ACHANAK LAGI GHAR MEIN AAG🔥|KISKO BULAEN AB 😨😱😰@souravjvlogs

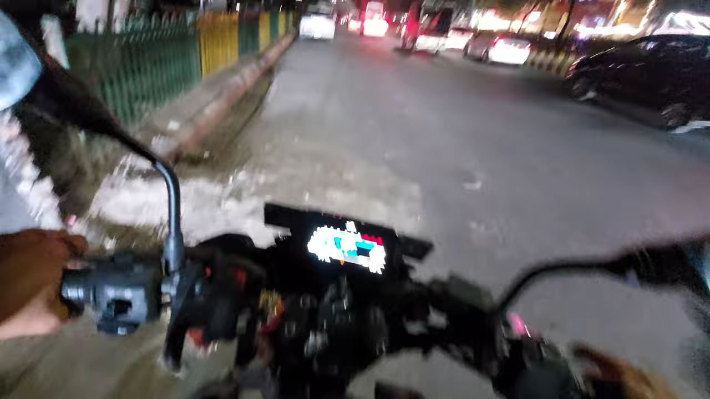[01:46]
सो गाइस मोमोज तो खा लिए हैं, अब वापस चलते हैं घर। और हाँ गाइस मैंने गोलू के लिए ही मोमोज पैक करवा लिया,
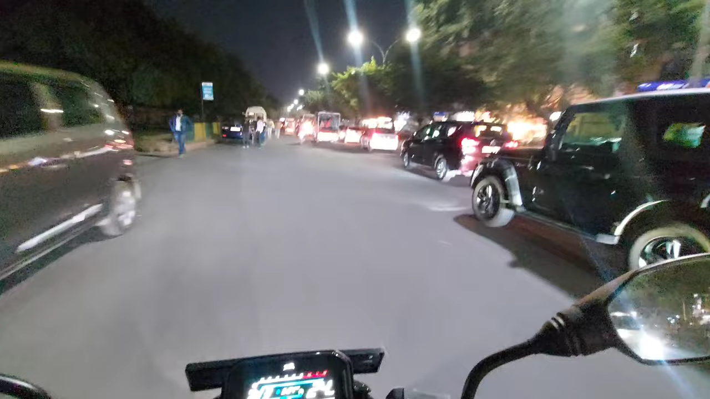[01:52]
क्योंकि वह फिर बाद में बोलता मेरे लिए पैक नहीं करवाया, तो मैंने इसलिए पैक करवा लिया उसके लिए। सो जाम भी लग चुका है,
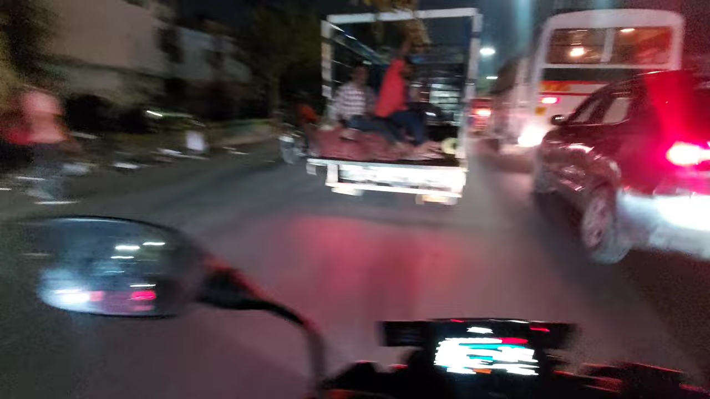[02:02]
शिट एक और रेड लाइट वेट करना पड़ेगा। गाइस हमें मोमोज खाने के लिए इतनी दूर आना पड़ता है
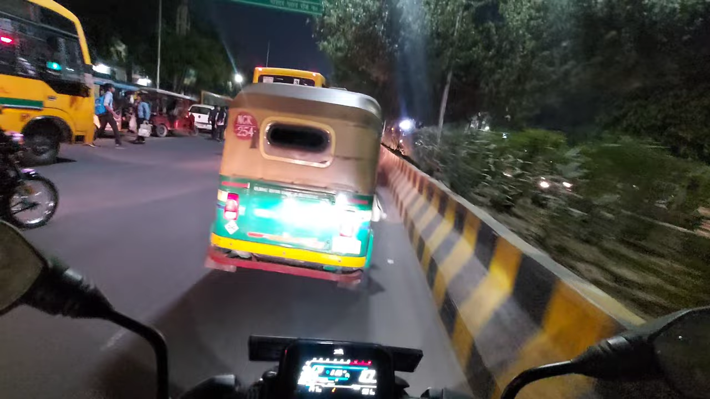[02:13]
सिर्फ और सिर्फ स्वाद के लिए। सो गाइस बाइक देख लो कितनी गंदी हो रही
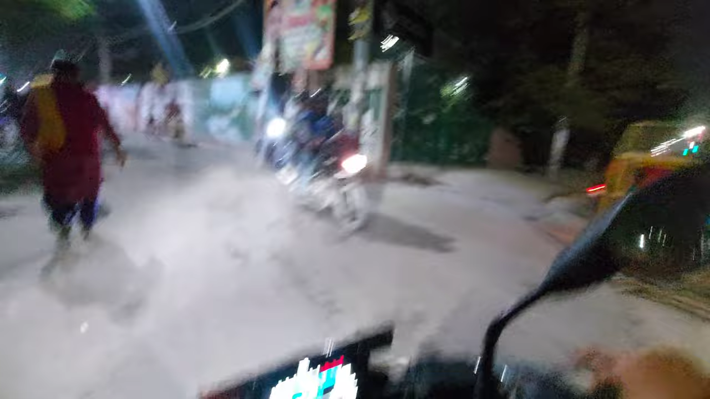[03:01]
सो गाइस हम पहुंच चुके हैं नवाबों की बस्ती खोड़ा में।